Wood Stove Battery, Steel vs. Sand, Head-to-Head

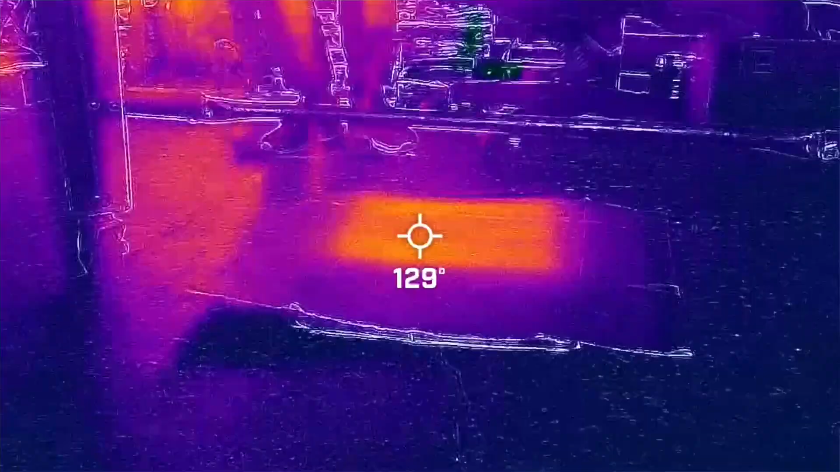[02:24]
That cardboard will get nice and toasty. Put your feet on there and it's really nice and comfortable.